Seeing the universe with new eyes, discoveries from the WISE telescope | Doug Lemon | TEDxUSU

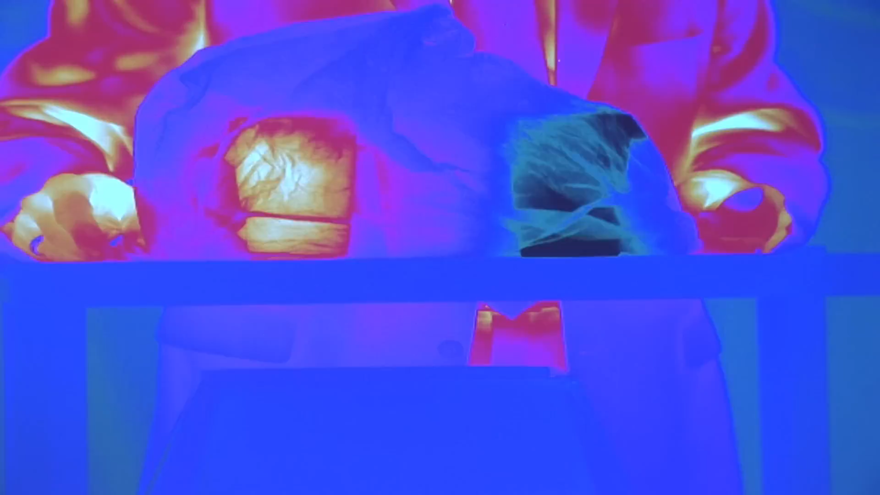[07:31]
But if I place this bag over the cups, you can see that the infrared energy passes right through the plastic.